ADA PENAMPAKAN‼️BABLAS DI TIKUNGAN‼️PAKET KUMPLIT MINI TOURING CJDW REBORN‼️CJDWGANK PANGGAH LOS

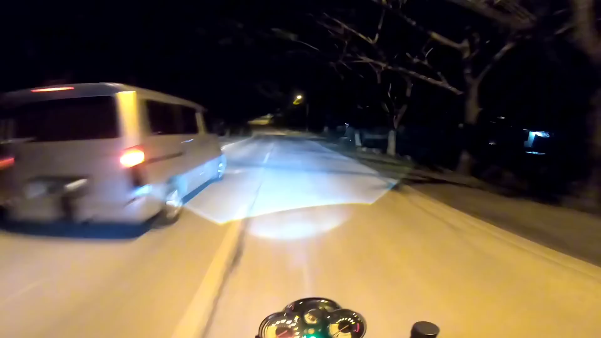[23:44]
Ini yang tembusannya nanti langsung sirkuit hereknya Banjarnegara, Bos. aduh, yes, alhamdulillah ya.
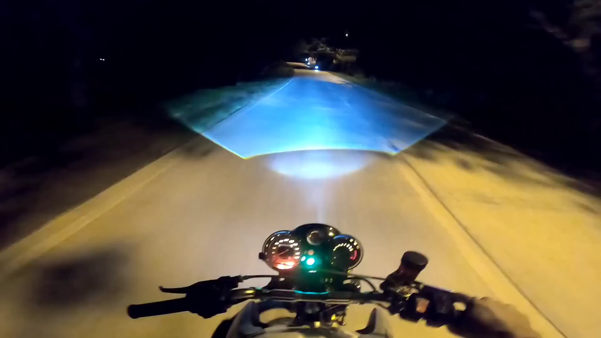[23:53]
Sampai di Banjarnegara dengan selamat. Ya, ini tinggal melanjutkan perjalanan menuju ke rumah ya. Dari sini menuju ke rumah kira-kira 20 menit lagi menuju ke rumah Kenzo pula ya. Wes boyok wes karo-karuan rasane. Boyoke wes kaku, tangane kaku, dengkule linu, Cuk. Tapi rampo-rampo lah, panggalas ndak rewel.
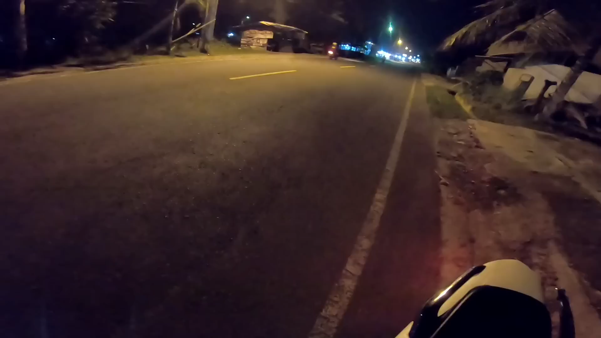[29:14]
Sik lur ono bapak-bapak anu nuntun motor. Selagi kita masih bisa nolongin, kita tolongin yo.
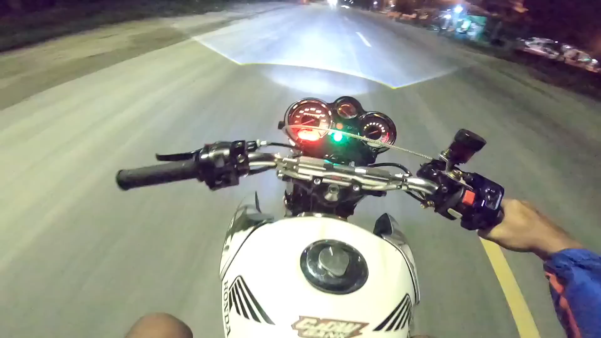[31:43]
Iya, oke. Ini saya sedang dalam perjalanan menuju pulang ya. Mungkin untuk konten part 2, untuk part 2 ya ini apa ya jenenge? Uji coba kekejaman lampu bilet AS Turbo G2. Ya lumayan ngatasi bolo ya. Untuk trek yang tadi saya lewati itu lumayan ngering rong bolo ya. Lumayan ngering rong, tapi untuk lampunya itu sangat-sangat ngatasi bolo ya. Ya oke. Mungkin untuk konten kali ini tak cukupkan dulu sampai di sini.